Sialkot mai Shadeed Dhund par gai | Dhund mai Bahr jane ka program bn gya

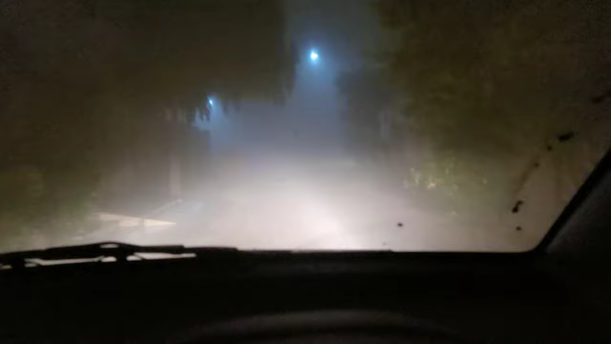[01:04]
सर कुछ नहीं आ रहा, सामने इतनी ज्यादा धुंध है, हद निगाह जो है बिल्कुल जीरो हुआ है। और यार मैं तुम लोगों को इसलिए लेकर आया हूँ कि चलो एंजॉय कर लो मेरे साथ, मैं तो व्लॉग बनाने निकलना था। अब मुझे तंग किया ना तो फिर मैं उतार देना गाड़ी से। अब अगर शोर आए मैं गाड़ी से निकलने लगा।
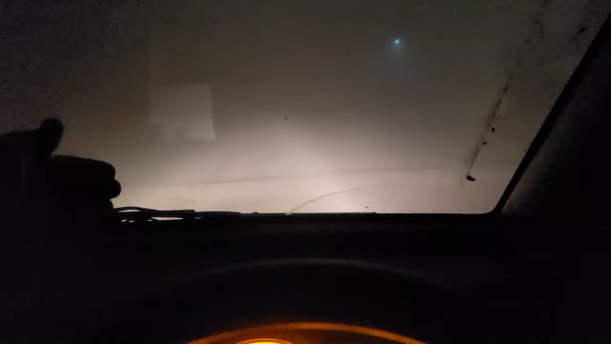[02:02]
ये ब्रेकर तक देखे उसके आगे कुछ नजर ही नहीं आ रहा। ऐसे डाढ़े मौसम में ये आर्मी वालों की हिम्मत है कि बेचारे इस वक्त भी खड़े हुए चेकिंग वगैरह सारा कुछ कर रहे होते हैं। सलूट है यार। यार क्या लेवल का मौसम बना हुआ है, माशाल्लाह इतना अखीर है।
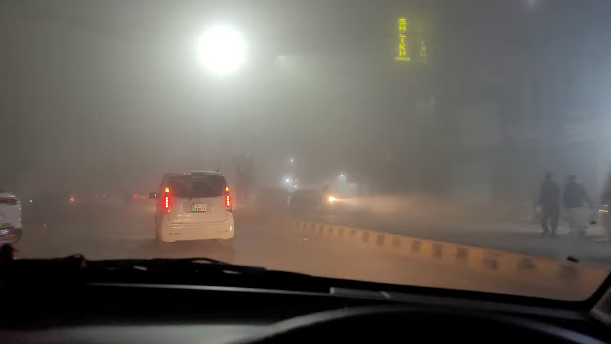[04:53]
ये सामने घंटाघर चौक है और आपको नजर नहीं आ रहा, सामने यहाँ पे क्लॉक टावर है और
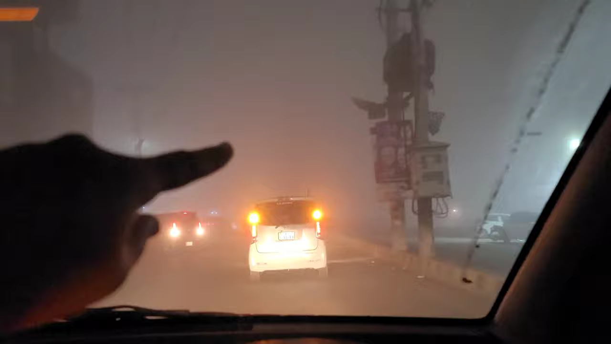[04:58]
ये अब हल्का हल्का आना शुरू है नजर,
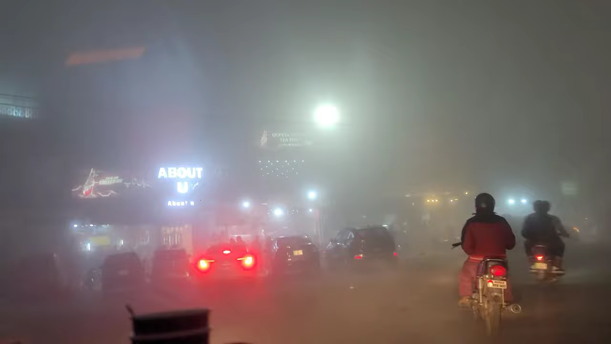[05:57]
अच्छा इस साइड में भी यहाँ पे आपको कुछ खाने पीने की चीजें मिल जाती हैं, सूफी रेस्टोरेंट है, फिर हलवे वगैरह मिल जाते हैं,
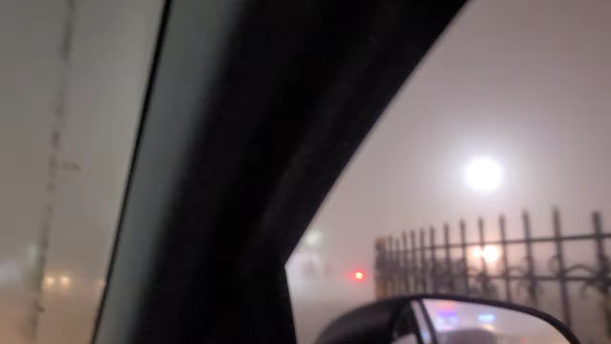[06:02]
उधर से पान शॉप है, और ये सामने वाली जगह है इधर कुछ भी नहीं है, लेकिन जिधर से हम आए हैं उधर काफी आइटमें मिल जाती हैं गर्मा गर्म। उधर से हम आए हैं वो घंटाघर चौक के ना उस साइड पे,